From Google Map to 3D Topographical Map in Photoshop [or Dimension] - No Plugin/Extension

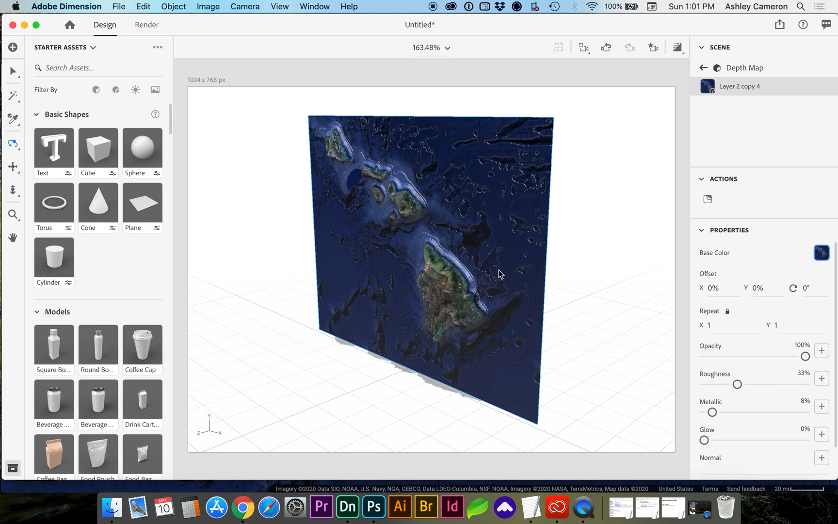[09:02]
And we want to increase the roughness so it's not glossy. And by tapping 1 on the keyboard, you can orbit around the object.